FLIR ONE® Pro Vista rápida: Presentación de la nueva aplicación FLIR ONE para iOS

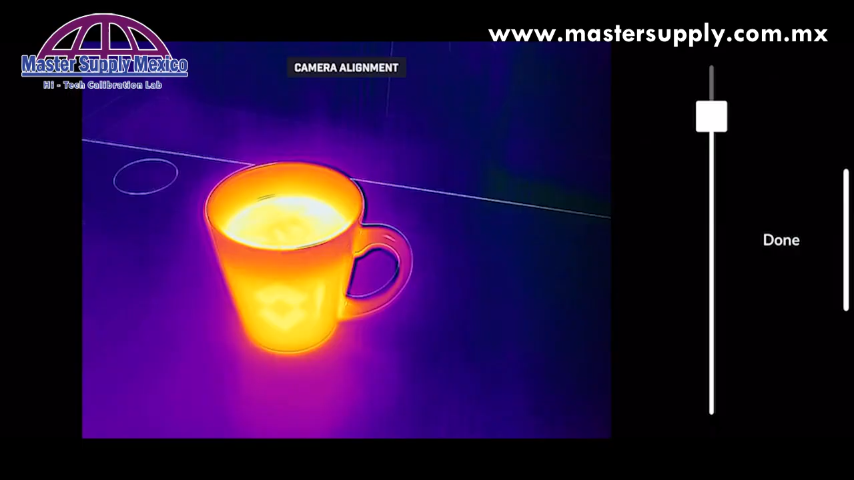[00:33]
You can move the slider around. Obviously, depending on your distance, you'll want to tweak this to ensure proper alignment of the visible and thermal cameras.
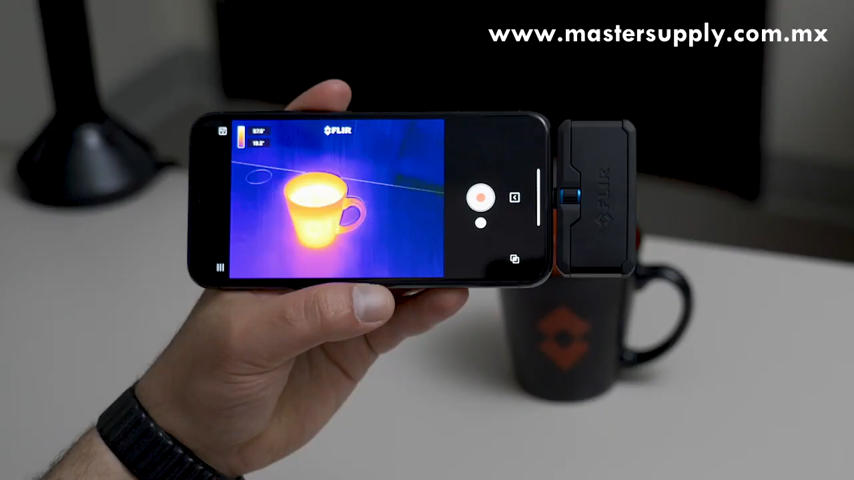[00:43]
Next, to access some of the tools, color palettes, and more,
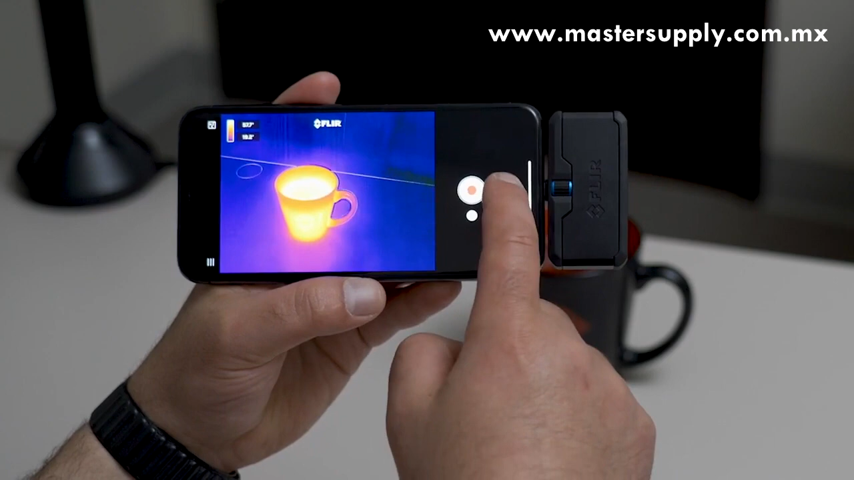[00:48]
click this button right here and you'll see the tool menu. First, let's start with mode.
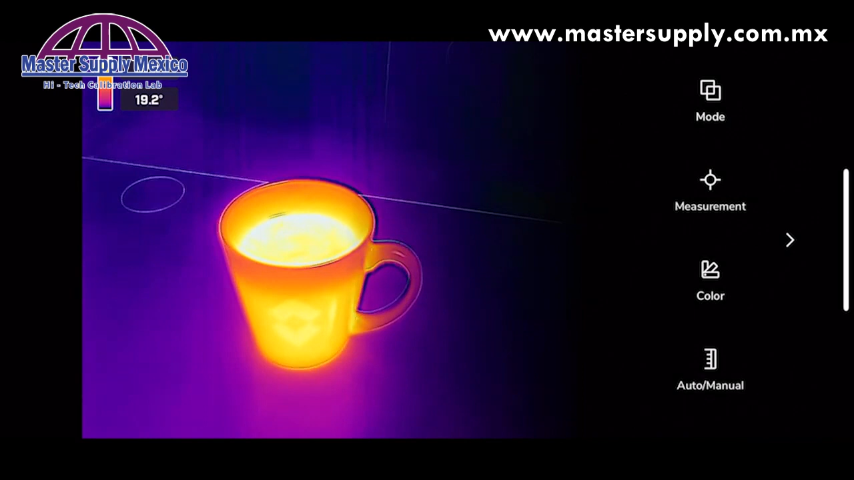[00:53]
Mode switches between MSX, infrared camera only, and the visible light camera. Next, let's take a look at measurements.
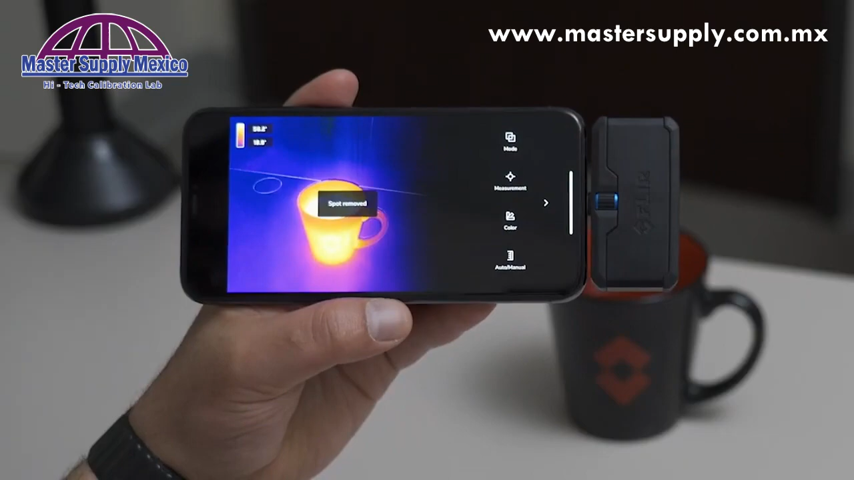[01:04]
You're able to add three spot measurement tools onto your image with the FLIR1 Pro. You're able to long press and move these around the screen.
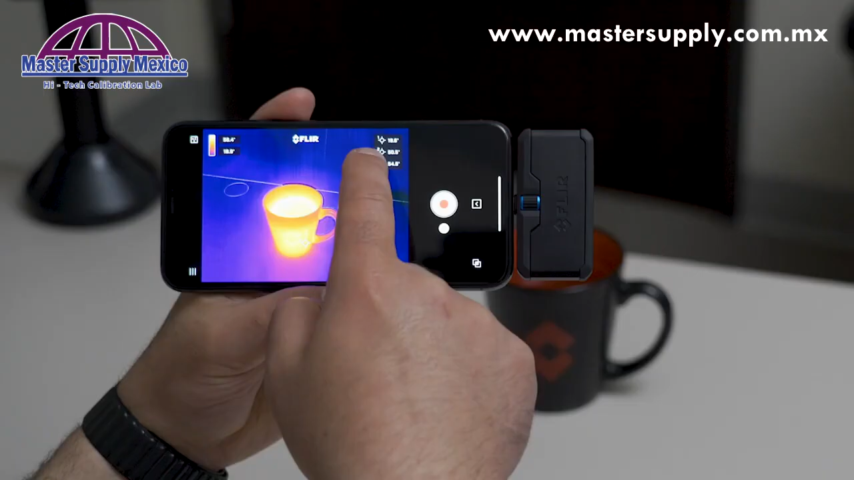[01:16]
The temperature measurement will be displayed in the top corner of each one of these center spots. To remove, hold on the center spot and move over to the trash.
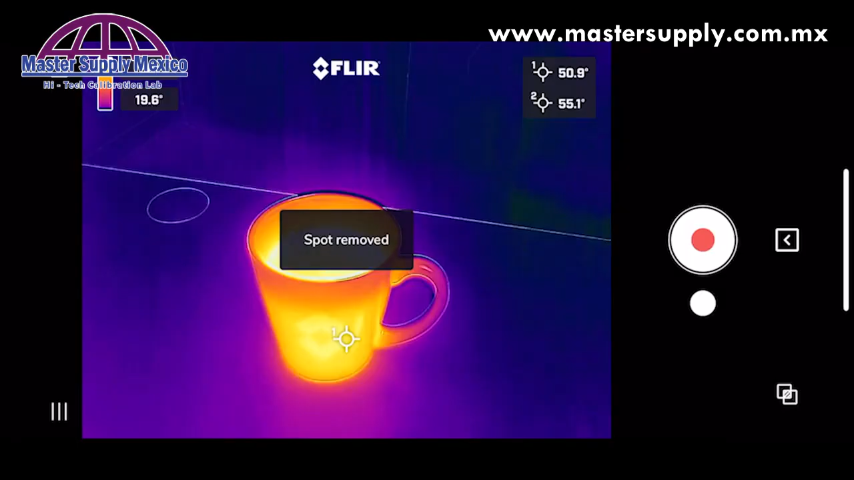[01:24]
Also under measurement, you're able to add a hot and cold spot. Hot and cold spot gives you the hottest and coldest part within your field of view on the thermal image. To remove these spots, just deselect them. Next, are the color palettes.
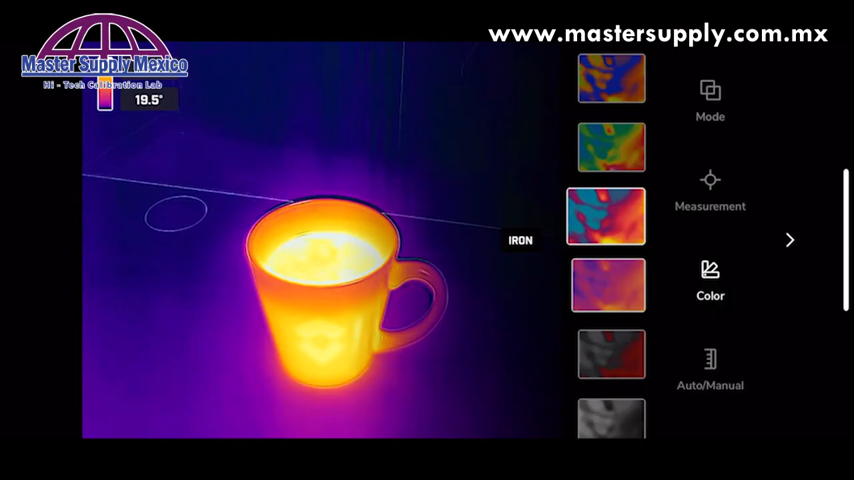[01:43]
There are nine different color palettes to choose from in the FLIR1 application.
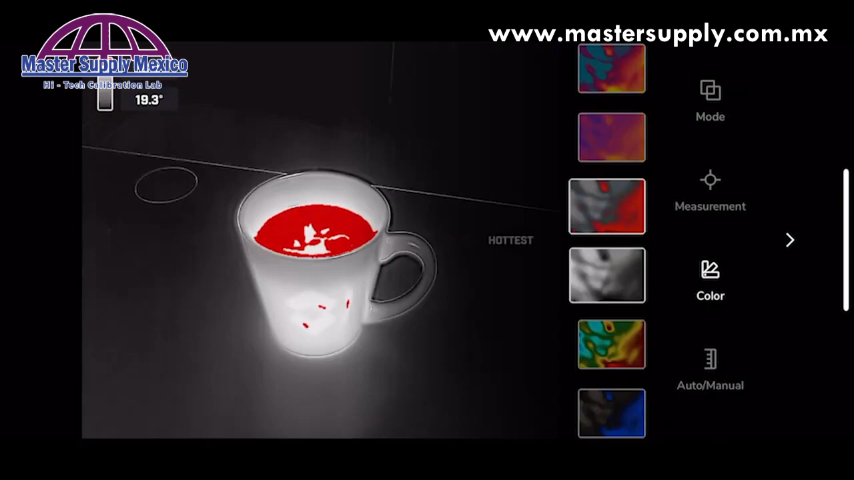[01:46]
The last menu option is controlling manual level and span.
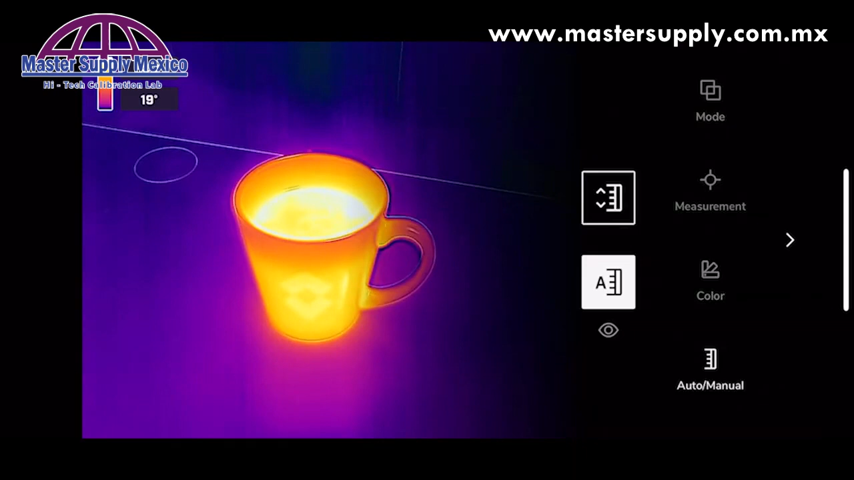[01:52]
So you can switch from automatic mode to manual mode.
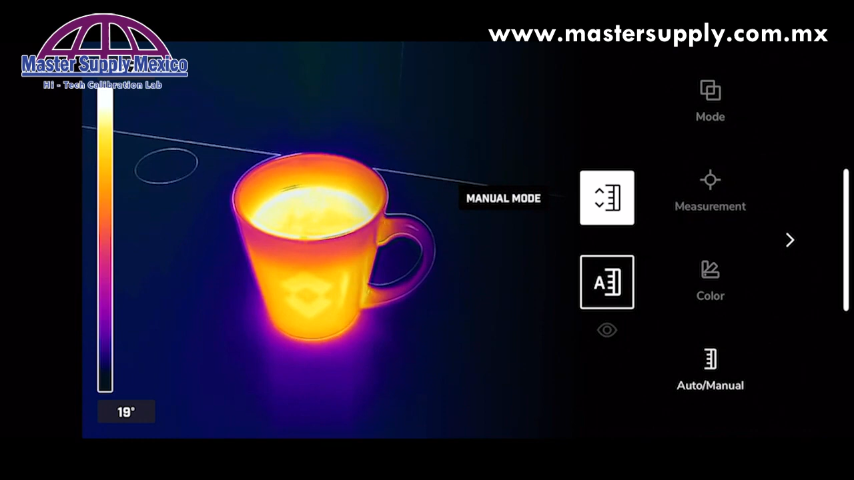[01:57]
To adjust the temperature scales, click on the temperature and fine-tune
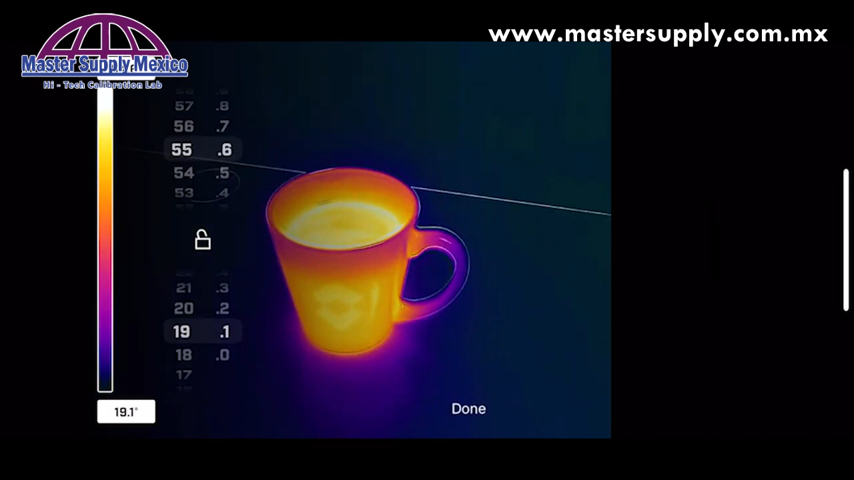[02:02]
your measurements or lock level and span.
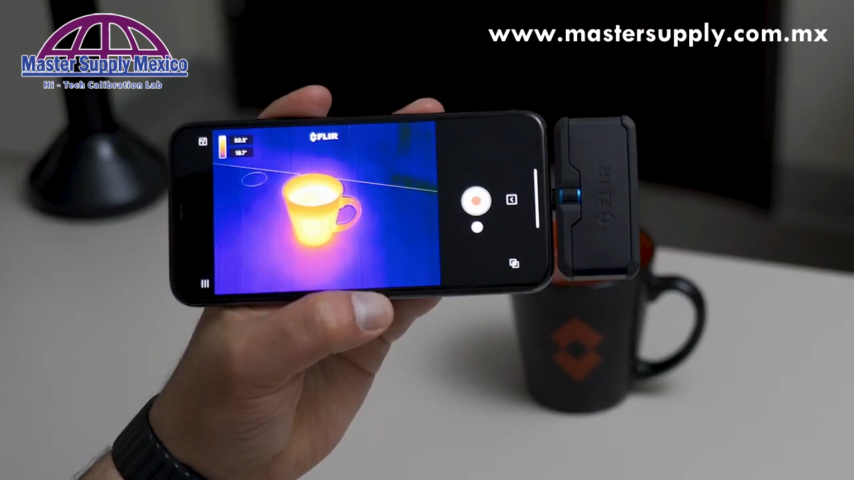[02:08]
To switch between video record mode and still picture mode, just slide on the button.
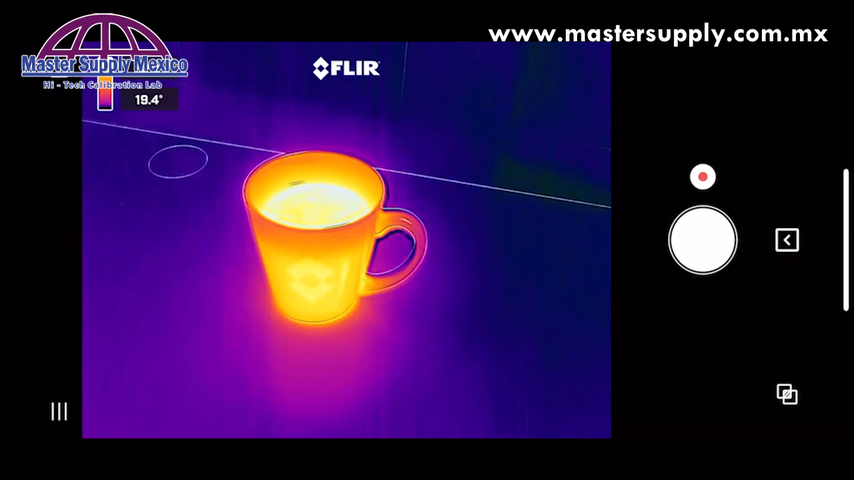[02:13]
Take a photo. If you'd like to take a video, switch to video mode and tap to record.
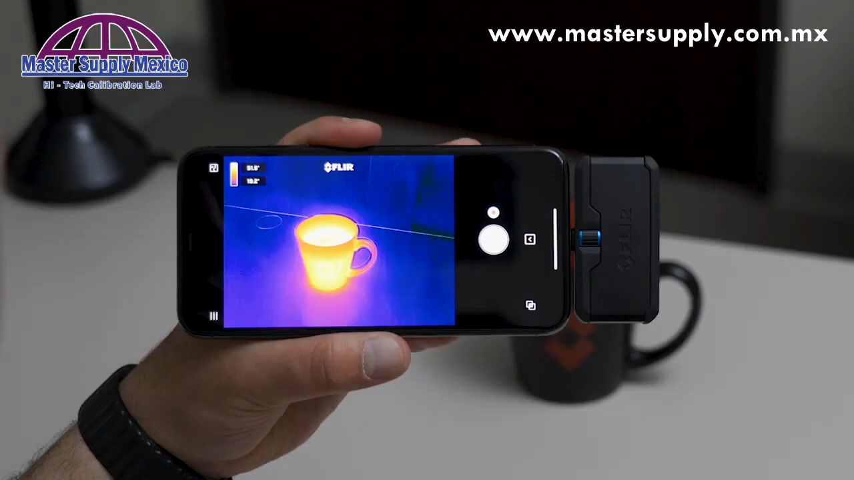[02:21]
When you're done with your inspection, you want to take a look at the photos you've taken, the videos you've recorded.
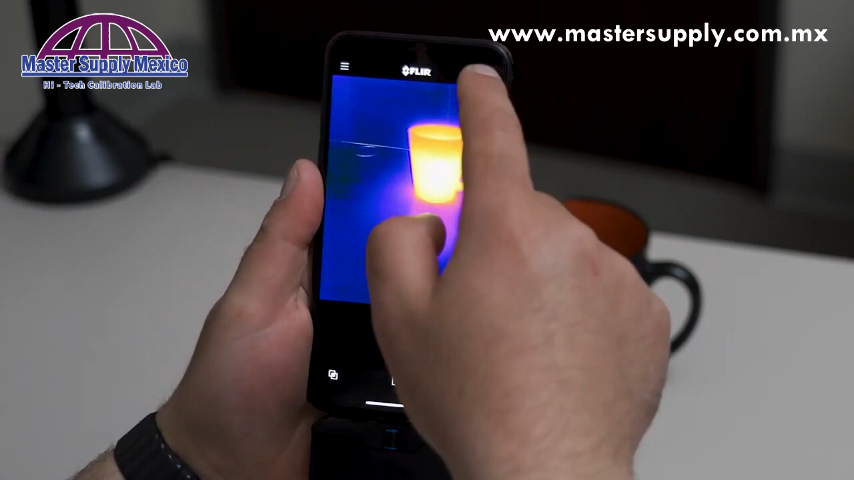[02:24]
You can look at that in the app gallery.
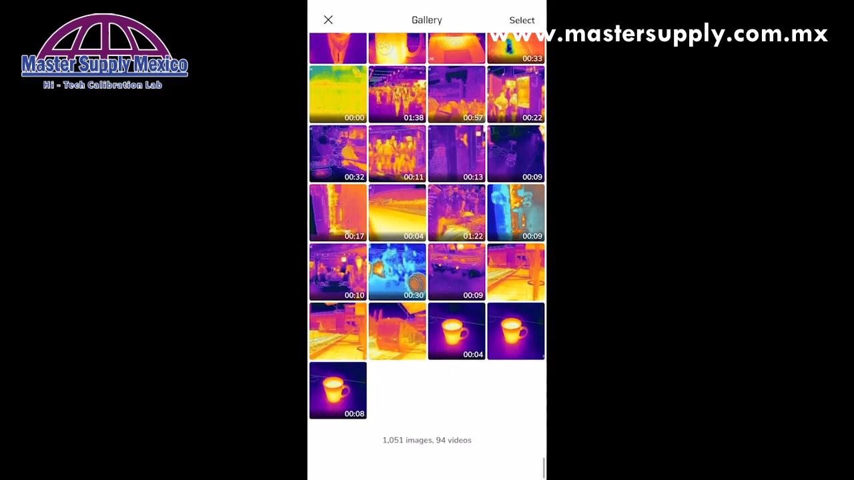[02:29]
You're able to switch between the visible image and IR in the app gallery.
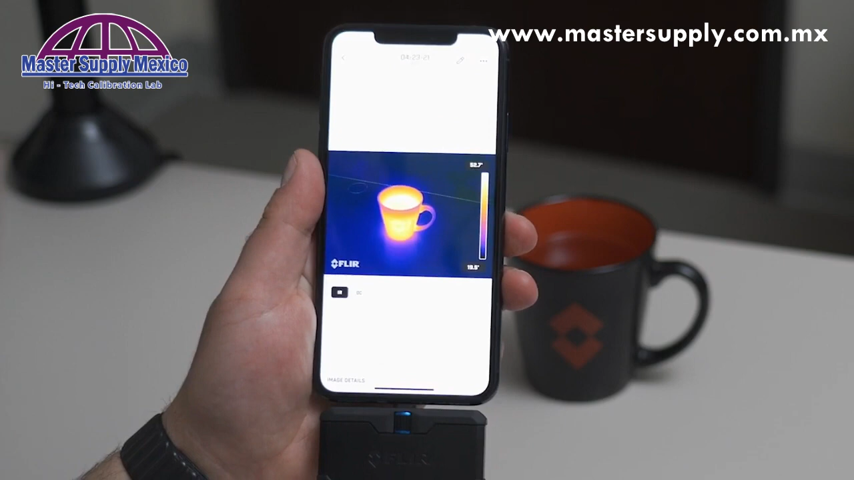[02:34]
You're also able to add measurement spots in the app gallery as well.
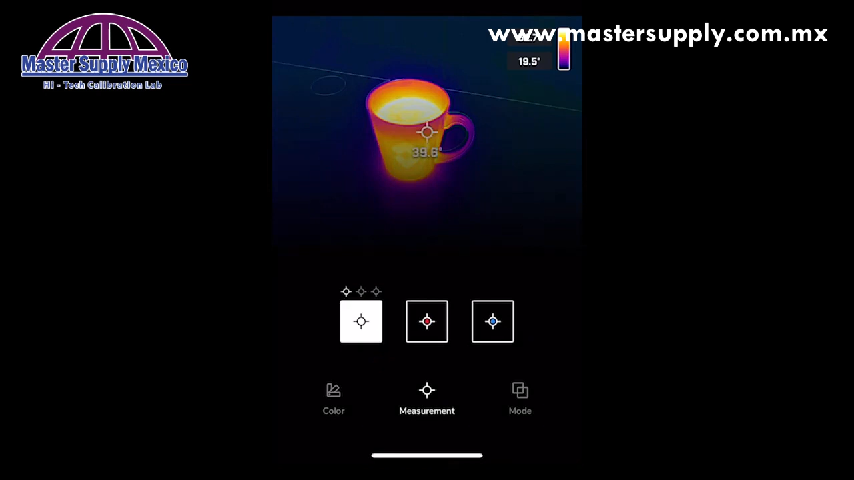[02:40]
One last new feature within the image gallery is the ability to add notes.